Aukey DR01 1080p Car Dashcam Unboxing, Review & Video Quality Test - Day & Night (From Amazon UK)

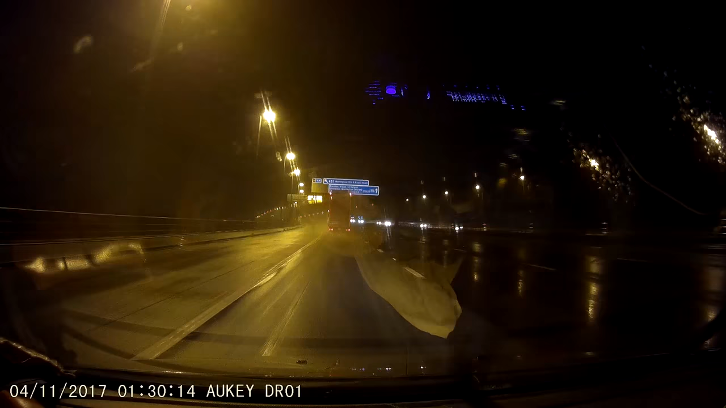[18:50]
But that's not really fair on the camera because I think any camera would struggle at those times, unless you were paying a lot of money. Considering this camera only costs around £40, it's pretty damn good value for money. I'd highly recommend this one over my previous camera anyway. That costs about £20. This one costs twice as much, but it's 100 times better.
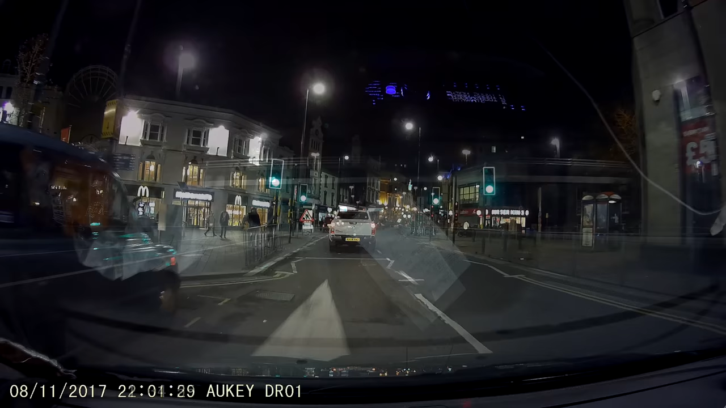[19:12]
The build quality and the picture quality. It's been left constantly running so long as the ignition's on in the car because my cigarette lighter is switched.
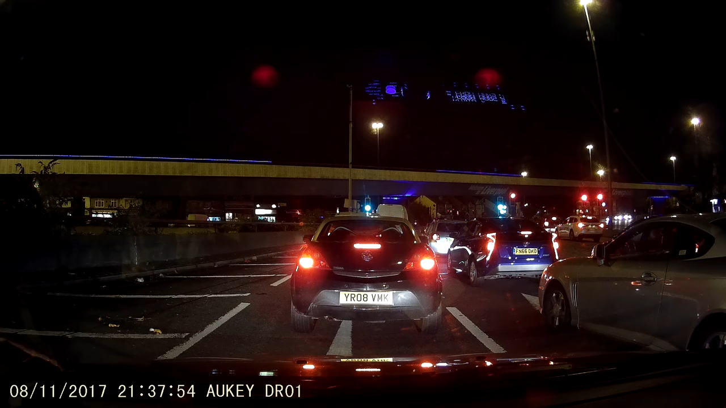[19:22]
So every time you turn the engine on, the camera comes on and starts recording automatically. When you turn the engine off, the camera turns itself off and saves the recording. It's pretty much set and forget. I haven't had to change any of the settings since I did this initial setup in this video.
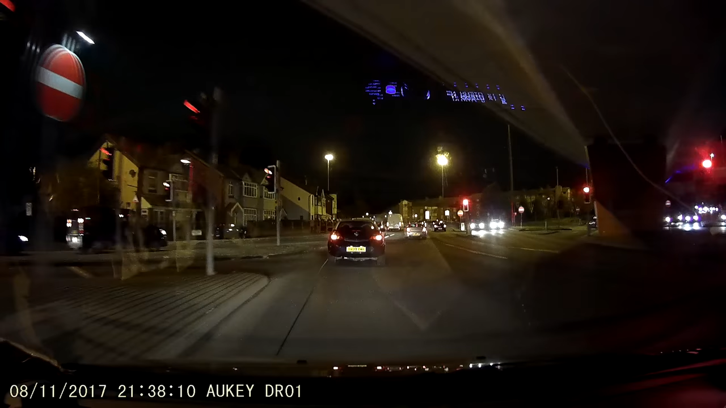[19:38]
The only time I've ever had to take it off the windscreen was to copy off some clips of other drivers doing silly things when I've uploaded into Facebook.
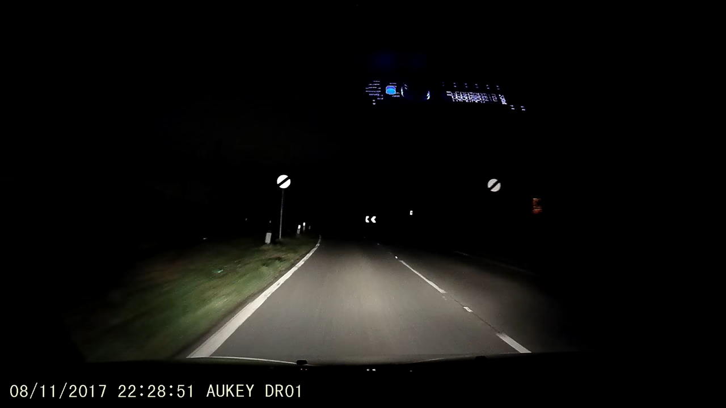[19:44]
But you could alternately remove the SD card. I find it easier to just take the whole camera and plug it in via USB. I've not tried the built-in microphone to record the audio, I've just kept it muted, but they usually just pick up road noise and vibration anyway on pretty much all the dash cams I've seen clips from. All in all, I can say this is a highly recommended camera, especially over the previous thing that I had, that died and got stuck in the reboot loop after about four months, but luckily Amazon refunded me for that anyway, which is where half the money came from for this camera.